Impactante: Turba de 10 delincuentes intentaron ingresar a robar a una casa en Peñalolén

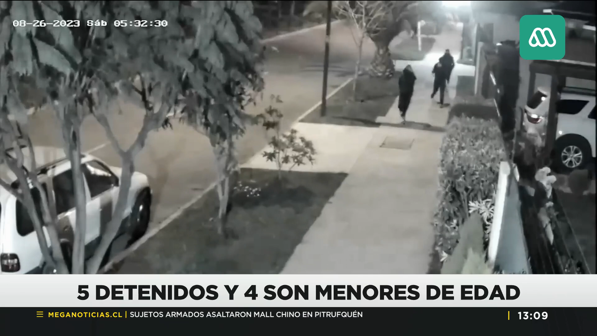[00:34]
vienen carabineros a lograr detenerlos para que estos justamente no ingresen, porque ellos se ve ahí también en el video que andan con armas cortopunzantes,